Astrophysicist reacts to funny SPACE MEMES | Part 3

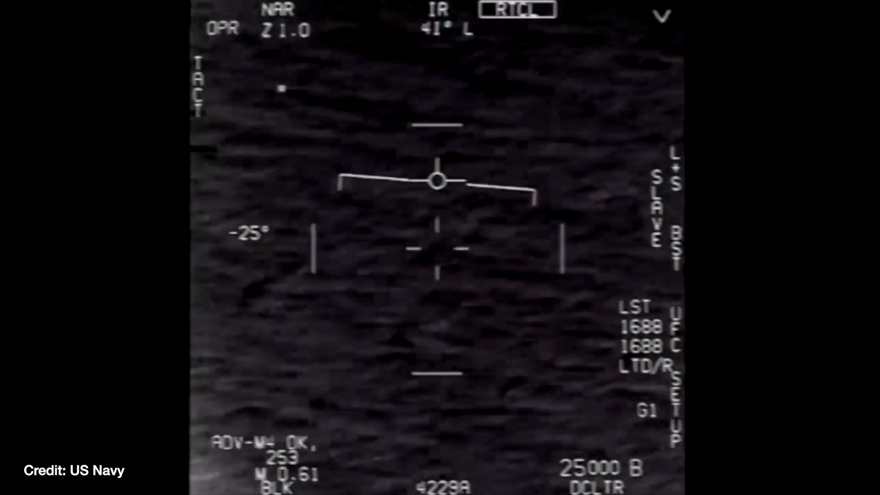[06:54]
more believable explanation than alien spaceships flying around the atmosphere.
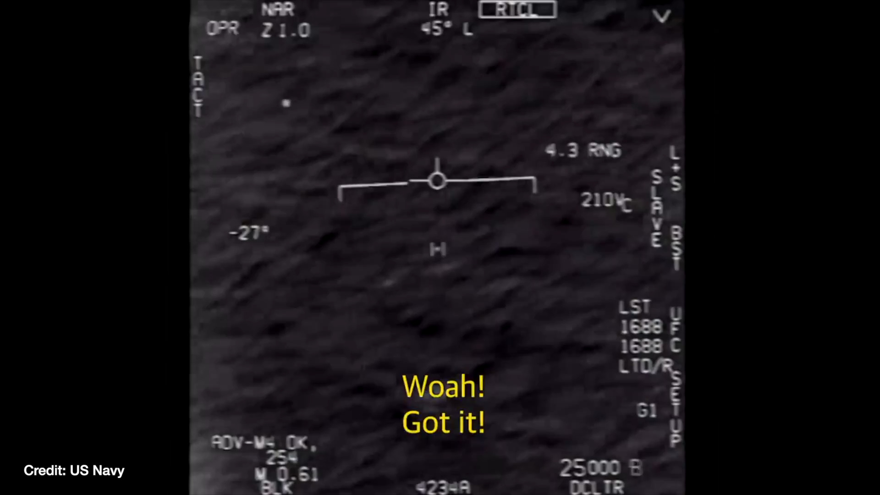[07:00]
You could put a lot of them down to essentially perspective on how you were seeing things. Yeah, okay, they looked funny shapes, but a lot of them were incredibly zoomed in and things can look like weird shapes from very strange distances as well and very strange angles.